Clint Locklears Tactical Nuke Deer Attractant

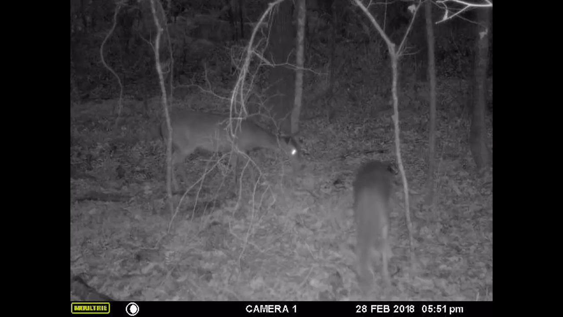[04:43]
Now, the first thing I want you to notice is the timestamp on this clip, 28 February, 5 51 PM. I put this corn out at approximately 3 PM that day on February the 28th. In other words, three hours after I put the corn on the ground, the deer had already found it and they were already consuming the corn.